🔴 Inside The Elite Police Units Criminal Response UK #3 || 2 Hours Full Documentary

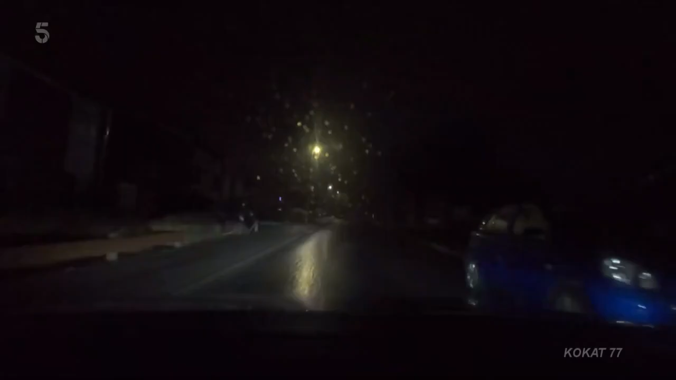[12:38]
As they reach the area, there's not much to see.
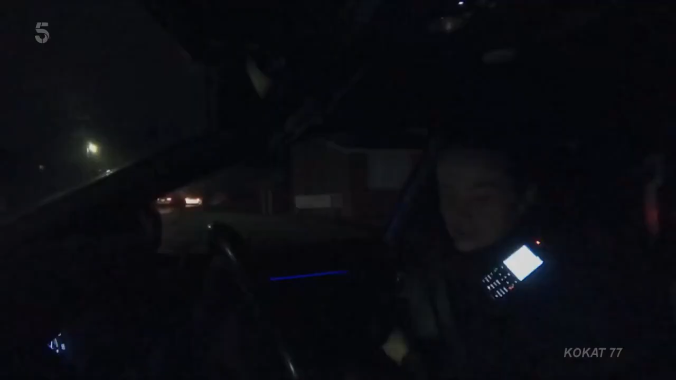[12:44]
Until someone legs it down the street ahead. Running man's past local cops. What's he done?
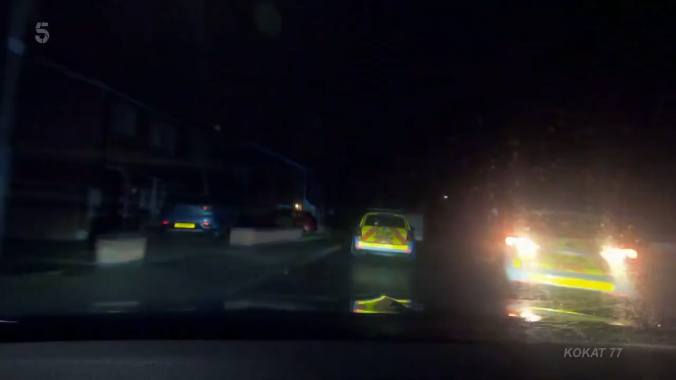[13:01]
Leaving the foot chase to other units, Jen doubles back in the car. Towards the high street. What high street? What's this male done, please? Quantum could outrun him, but Jen treads carefully. I need to know what he looks like, so I can't send my dog to stop someone.
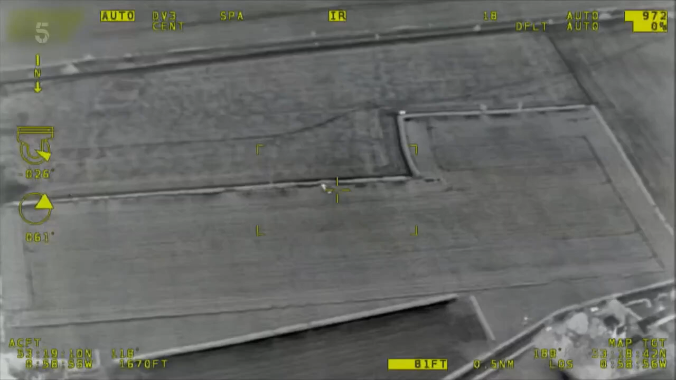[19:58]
There looks to be four people and I think a dog. We're just fighting the night sun up now for you.
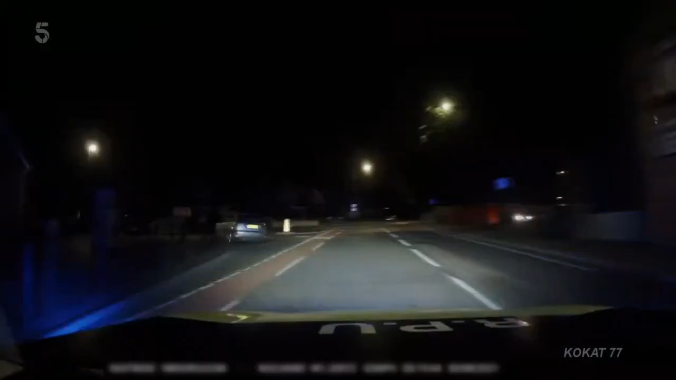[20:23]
While late-night pedestrians watch in horror, the runaway cuts corners, clips curbs and races with no lights. Subject vehicle is now lights out. Speed currently 6-0. Jim's at the sharp end, but reinforcements are closing in fast.
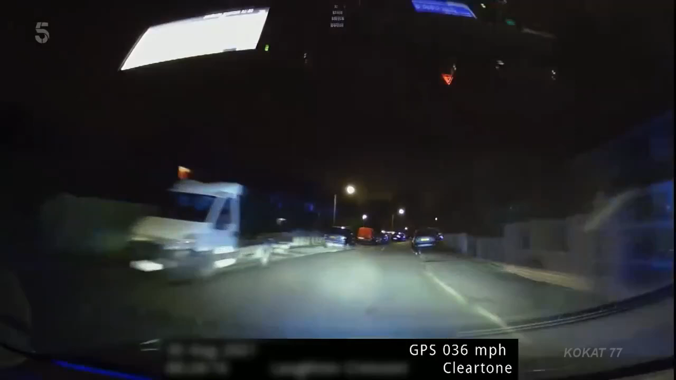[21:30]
Nice catch. Putting pedestrians at risk, the runaway makes to flee on the pavement. In a split second, the cop car makes a tactical turn and takes him out.
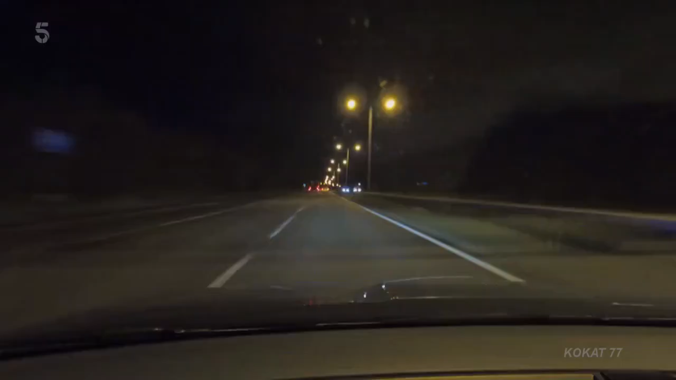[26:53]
Go, go, go, go, go, get out of the way. Come on. It's a busy night on the A46 and Coops is racing to a property in Nottingham after a worrying call from a member of the public. Got very early reports a minute of a man with a gun
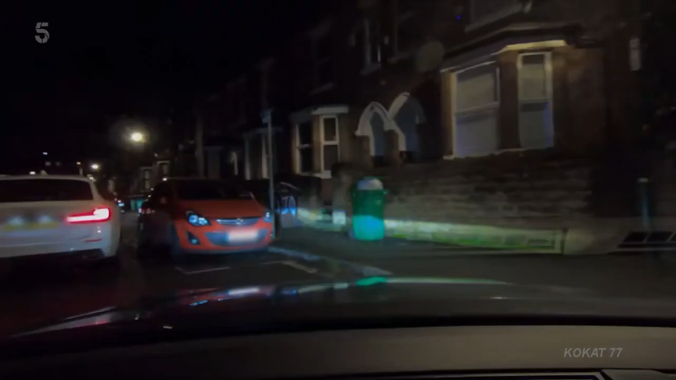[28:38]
The black BMW this male's got in. They block the Beamer and strike. Yes,
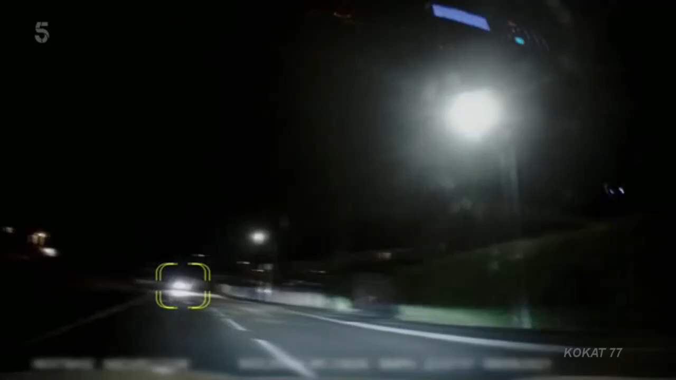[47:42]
Their instincts say it's worth a closer look. So they spin round and hit the blues and twos. But the Focus is off like a shot, failing to stop. The driver goes lights out as he weaves through the estate at speed.
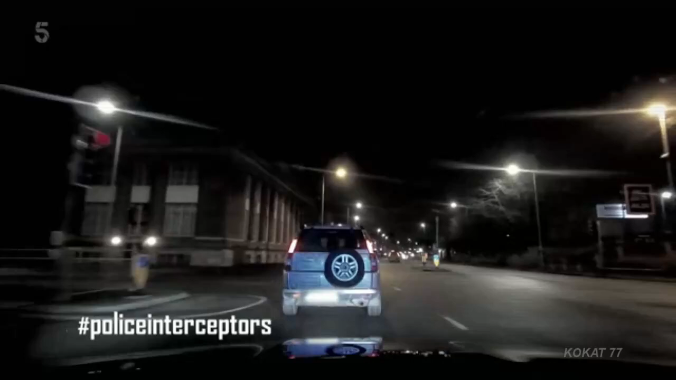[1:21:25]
The world's slowest pursuit goes off-road.
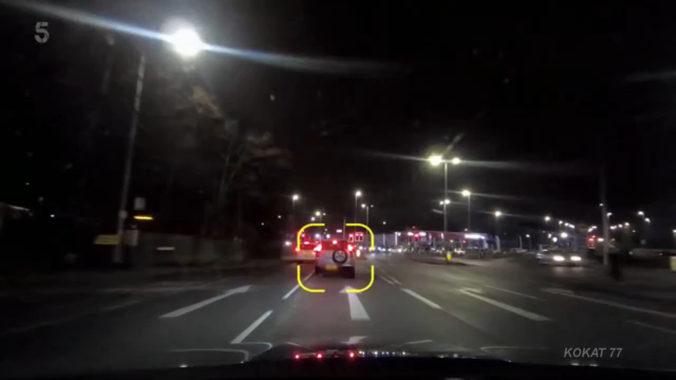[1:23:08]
To anyone coming towards this CRV, it's at the VW garage or now Kia garage at Bottom of Arts Close Lane going towards the city. We'll go for a compliant stop on Mansfield Road.
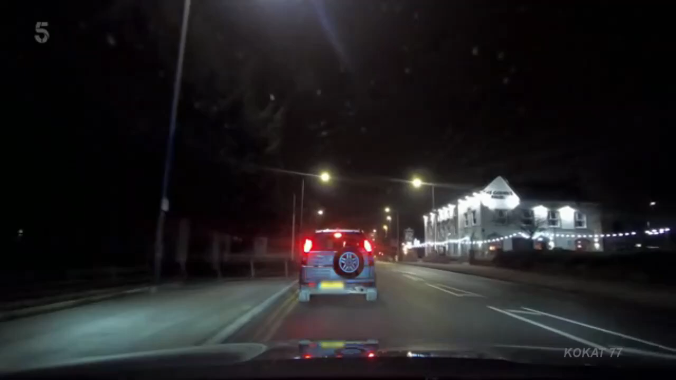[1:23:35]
I'm going to get nice and close, mate, in case it is a reverse ram. He's thinking about it. Yeah, we've got this vehicle lit up an H, albeit very slowly.
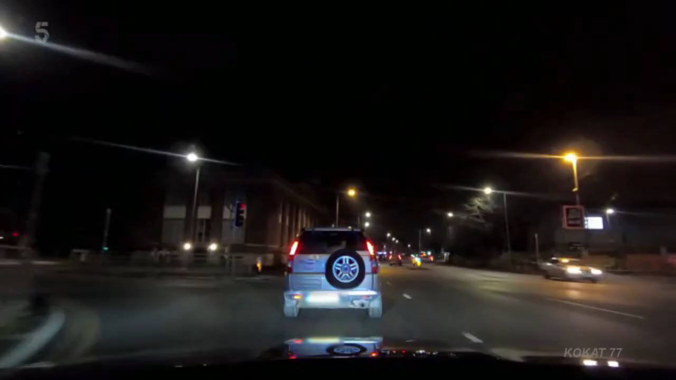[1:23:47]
It's failing to stop at the moment, Mansfield Road, into the city.
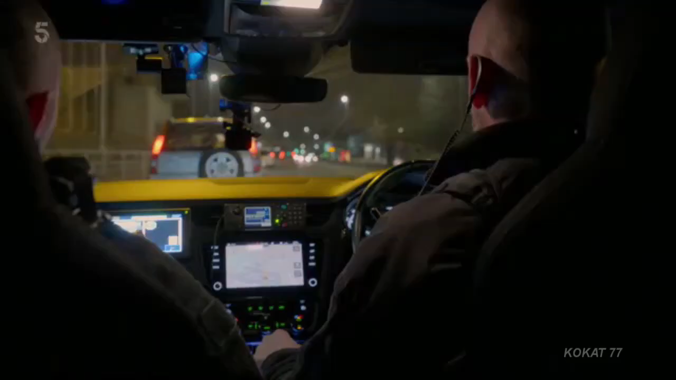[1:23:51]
Got rear occupant.
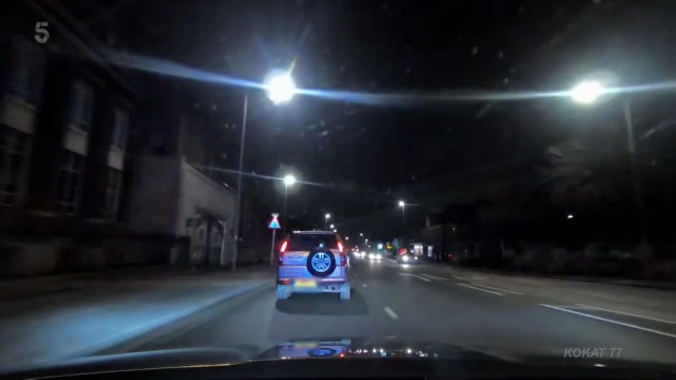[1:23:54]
I think it's got three adult occupants, one of which is on the phone now looking out the window. Still got a near side indication, but it's still moving. Dramatic scenes as the slowest pursuit in interceptor history goes off road and the Honda mounts the pavement.
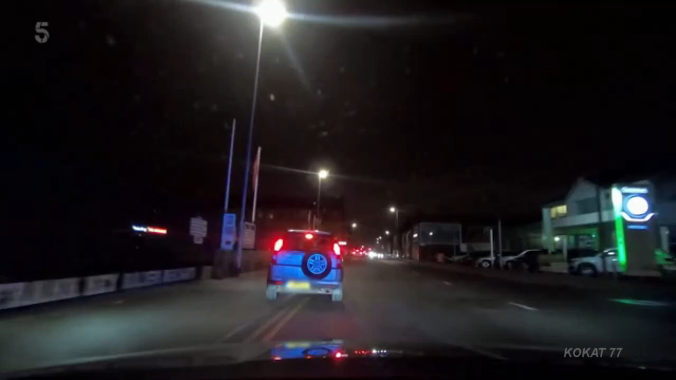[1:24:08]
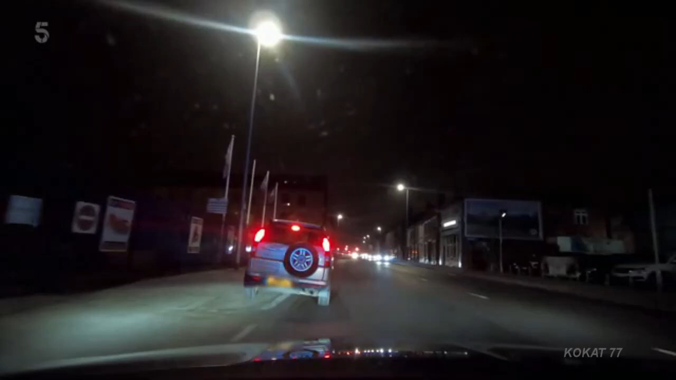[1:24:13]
He stops, but Mac is not convinced he'll stay stopped. He's either buying time or he's going to go. With the ramming fresh in their minds, the last thing they want to see...
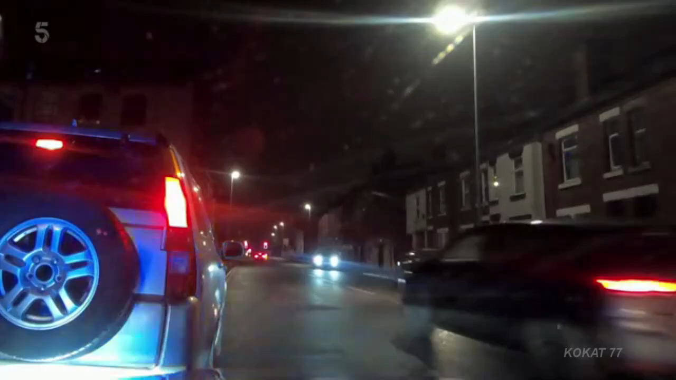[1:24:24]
Just reverse lights, just watch him. But help is at hand. Yeah, receive. Get round the front.
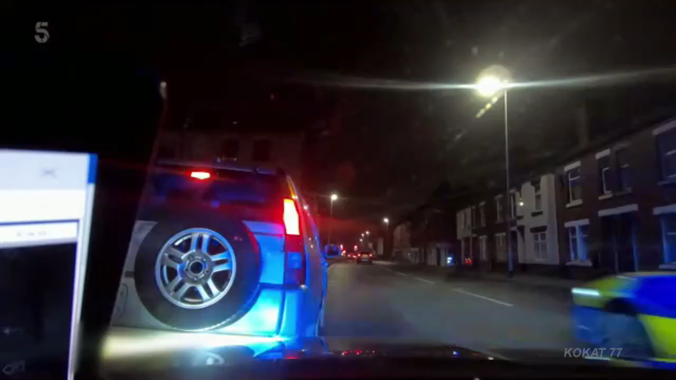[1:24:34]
That's it. He's now the filling in an interceptor sandwich. from 6-4. We did have a flick of reverse lights, but he's had a change of heart as he marked Beamer's cut his nose off. Was stop, stop.